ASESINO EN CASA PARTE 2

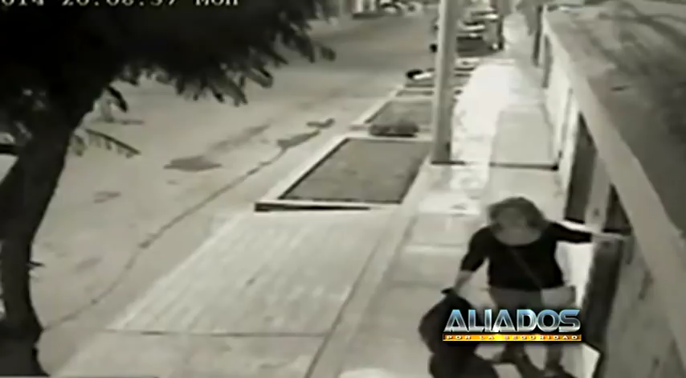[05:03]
Precisamente la hora en la que habría entregado las llaves a su primo. Ahí se le ve salir, ¿no? Sí, está saliendo. Ella dice que a la tienda. A la tienda.